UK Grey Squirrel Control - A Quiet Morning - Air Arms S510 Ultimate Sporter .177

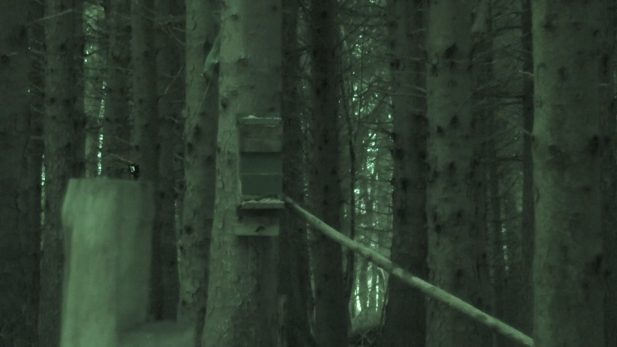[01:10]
Again, I believe that this squirrel was the first squirrel, because it's just come darting in, and like last time where I ran away,
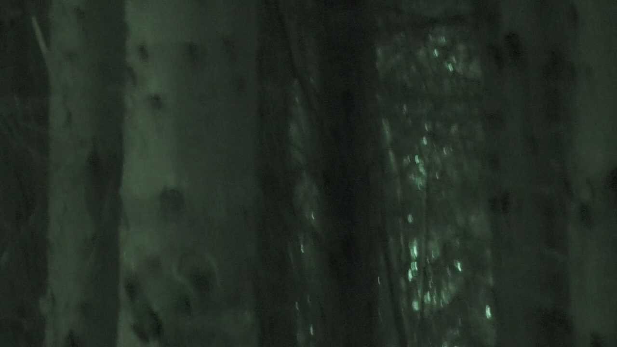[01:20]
it's just done the exact same thing again.
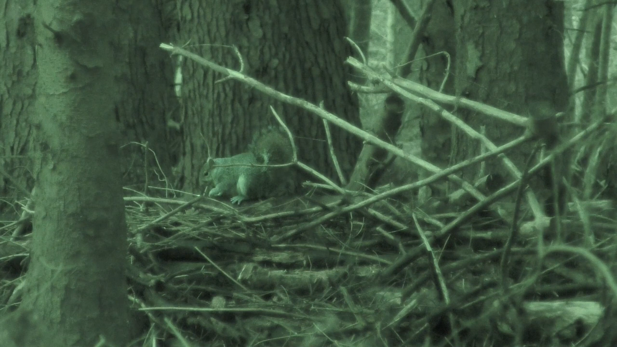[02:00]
So there's one down, the camera was struggling a bit, so I'll stick it onto the night mode. I managed to get myself another.